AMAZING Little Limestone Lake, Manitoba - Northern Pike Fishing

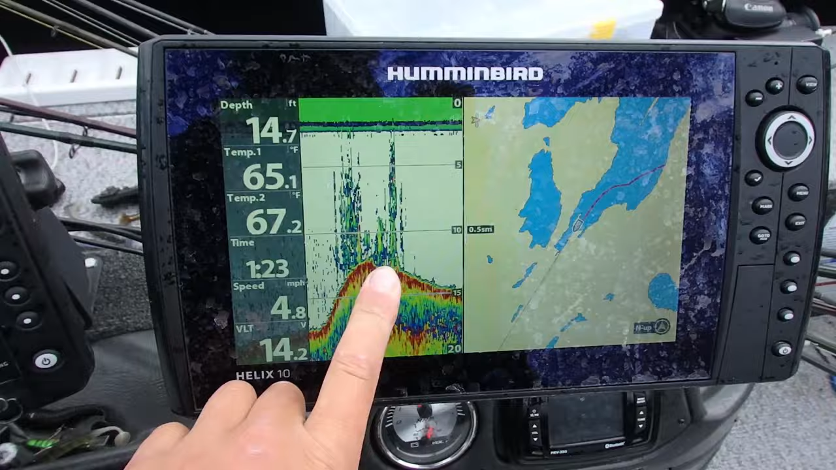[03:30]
On screen: depth 14.7 ft
See on the graph? Yep. That's deep weeds. Okay. And then none. That's a good thing.
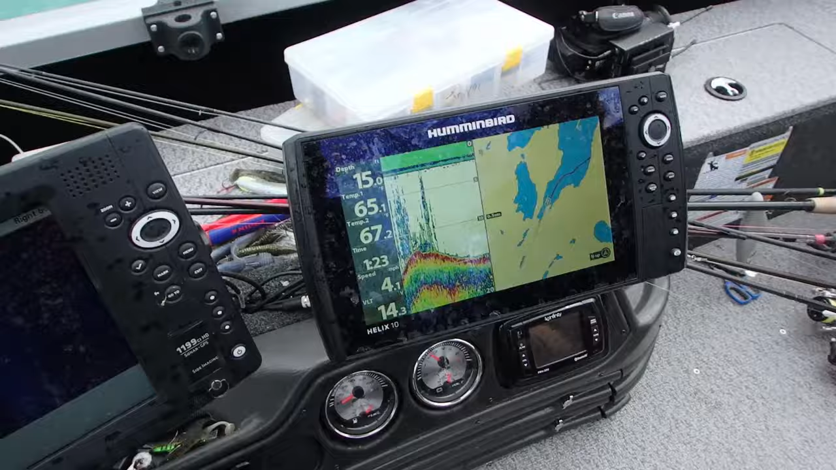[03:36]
The worst enemy is when you go into some of these bays and there's endless weeds, because then there's like no concentrator. But if you find just a little pocket like that, it could be really good.
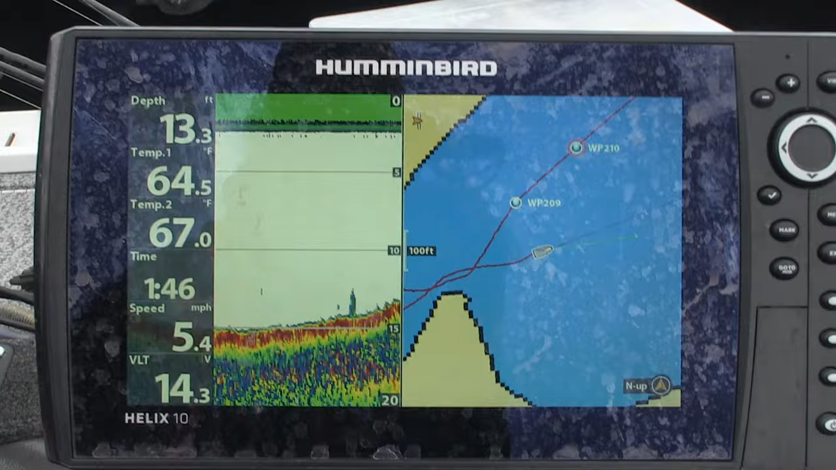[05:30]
On screen: depth 13.3 ft, speed 5.4 mph
Right about there. You can see there's the first strand, and there's a bunch more.
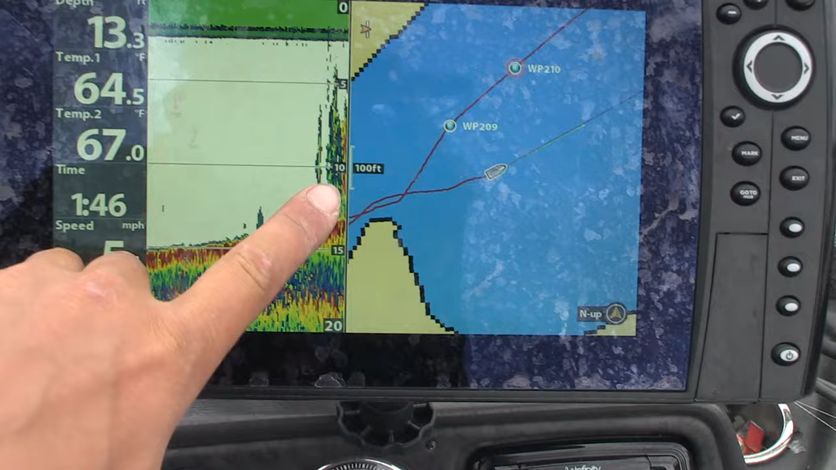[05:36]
On screen: depth 13.3 ft
So we're going to drive through it. Wow, that is nice, deep, 13-foot weed.
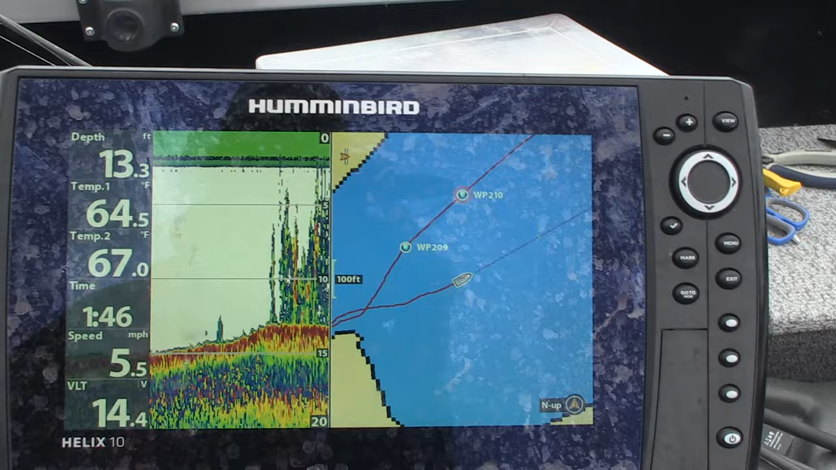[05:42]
On screen: depth 13.3 ft, speed 5.5 mph
This could be the best spot on the whole lake. Yeah. Yeah. Okay, so now that I'm through it, I'm going to switch to all sonar here.
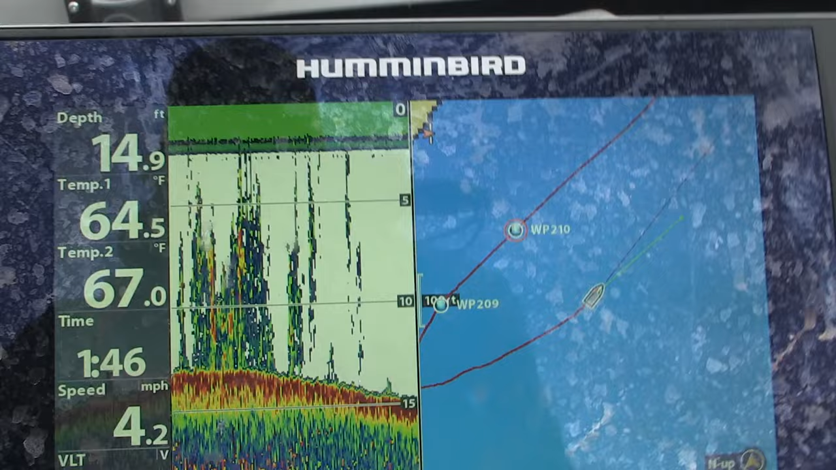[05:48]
On screen: depth 14.9 ft, speed 4.2 mph
And then I'm going to scroll back and put a waypoint on either side of this clump of weeds.
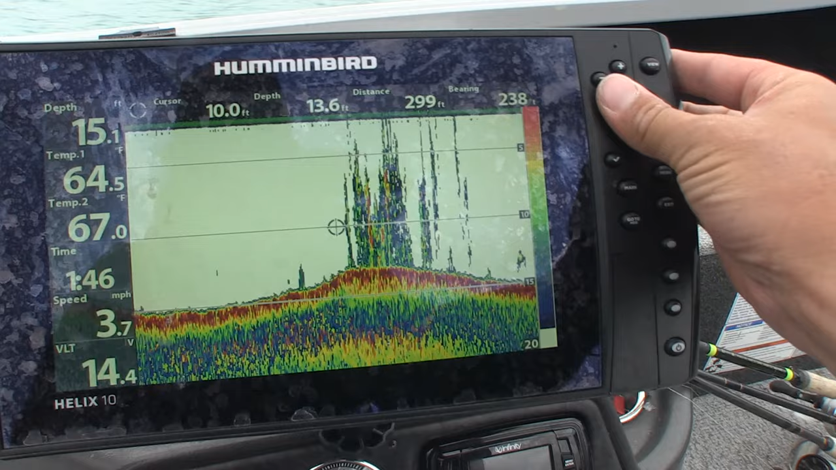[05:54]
On screen: speed 3.7 mph
So I'm going to scroll back, waypoint, then scroll to the other side, waypoint.
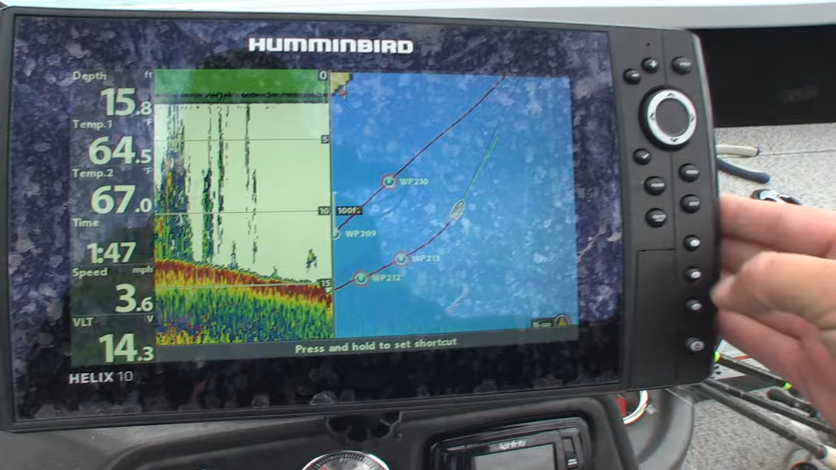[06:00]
On screen: depth 15.8 ft, speed 3.6 mph
Now when we go back to our map, we've got two sets of waypoints marking kind of four corners, but it could be a thicker strip yet, we don't know.
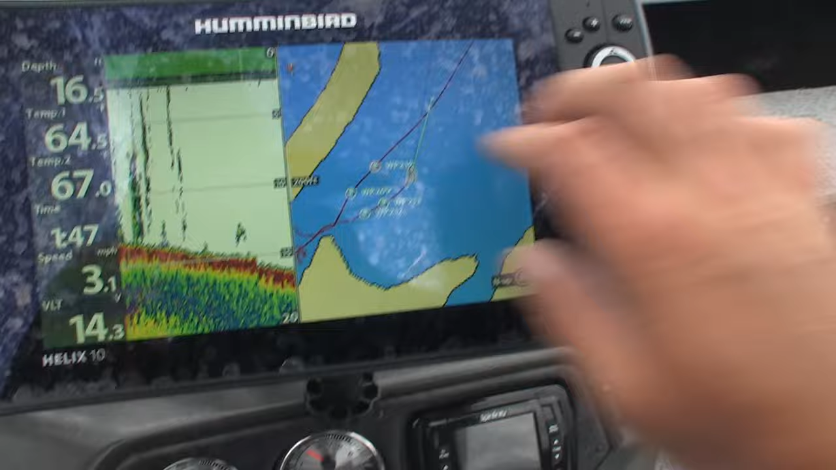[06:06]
On screen: speed 3.1 mph
But at least we're getting reference points in there so we know what we fish, what we haven't fished.
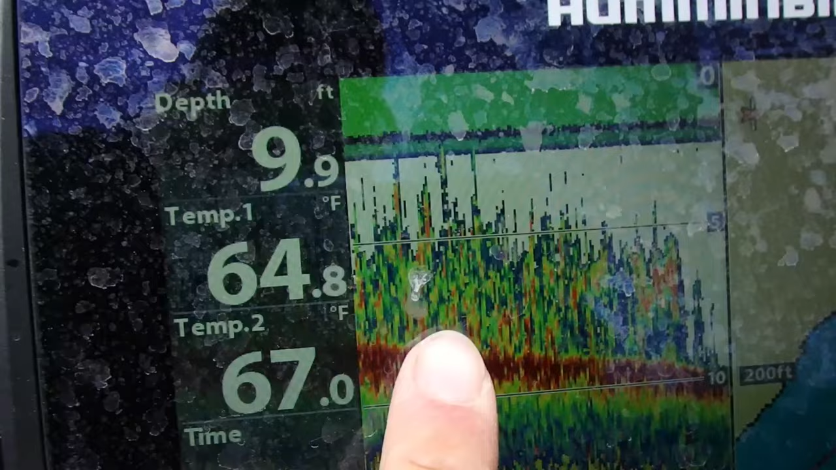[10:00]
On screen: depth 9.9 ft
Found a little bit more cabbage here. So we're gonna do a pike detour.
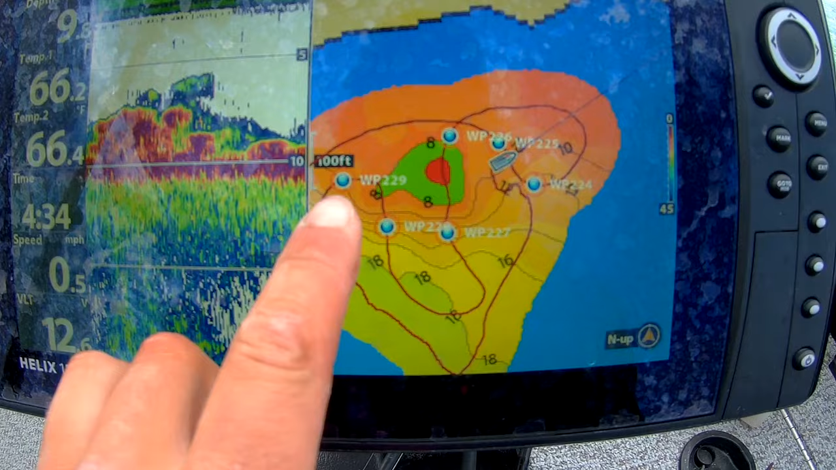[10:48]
On screen: speed 0.5 mph
I S'd over top of this. I think it's kind of like a bit of a reef with cabbage around it.
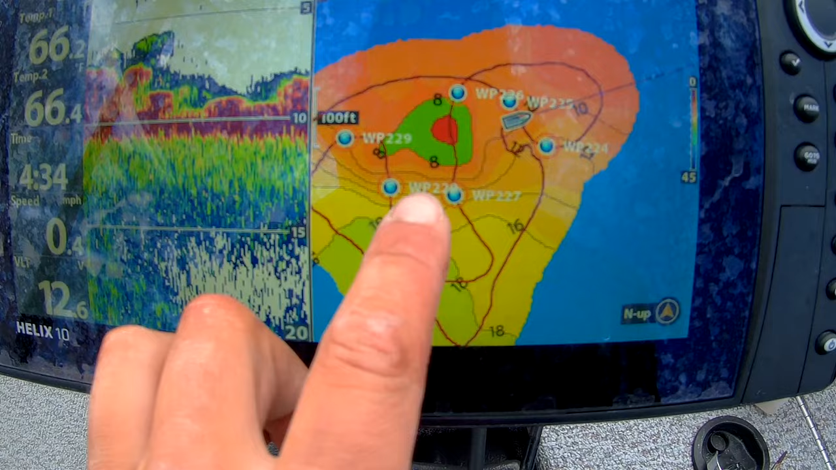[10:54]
So I made a waypoint kind of on each corner, but you've got the auto chart live that just turned that into a map on this humbird helix immediately.